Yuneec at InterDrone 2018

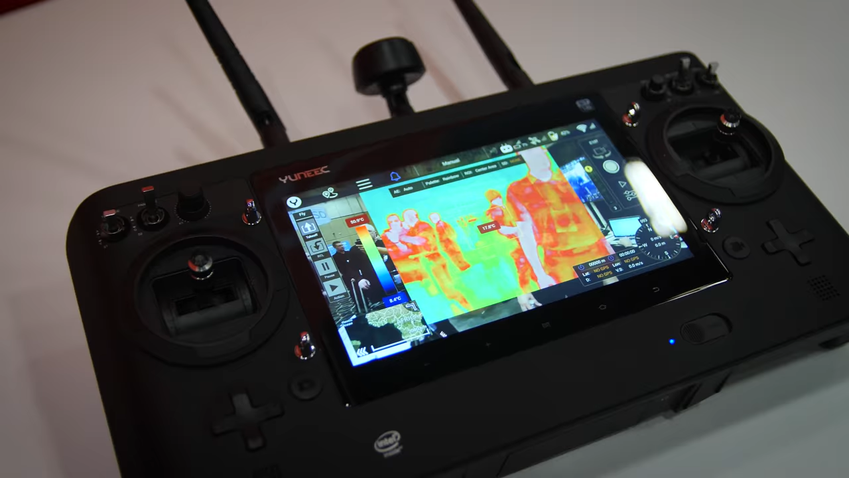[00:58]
So you can either be filming in low-light
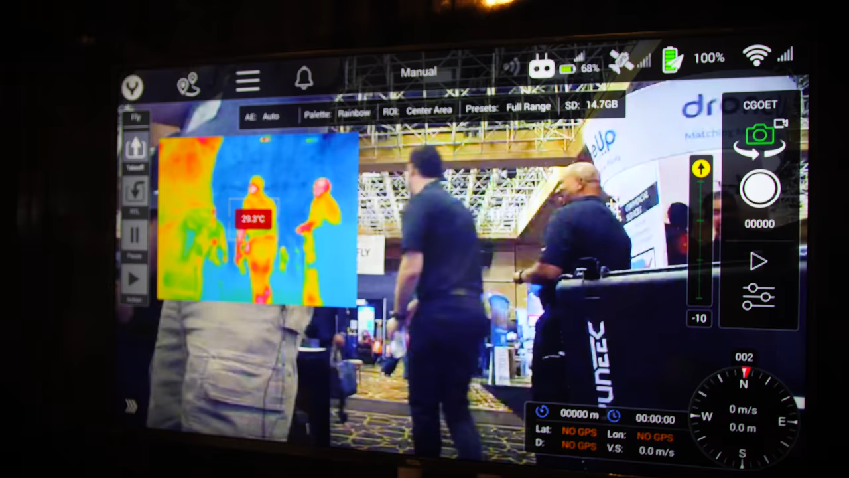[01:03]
On screen: spot 29.3°C
or thermal or you can
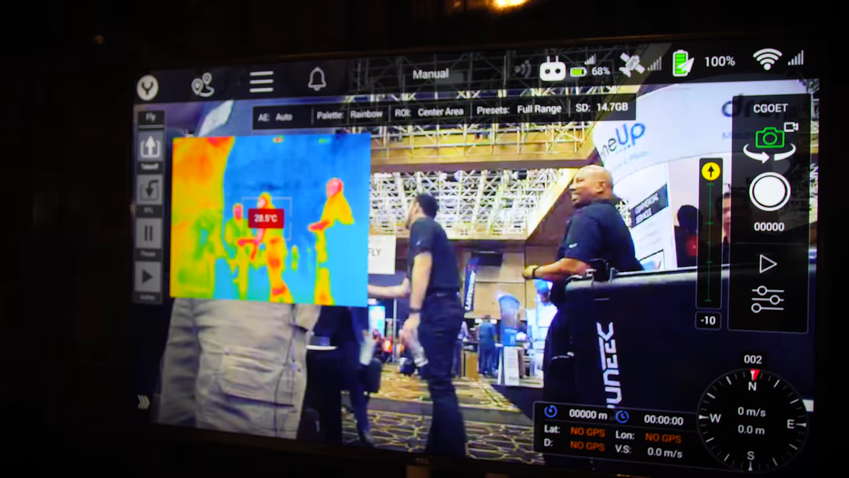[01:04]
overlay both images and see both the low-light, high-resolution and the thermal qualities.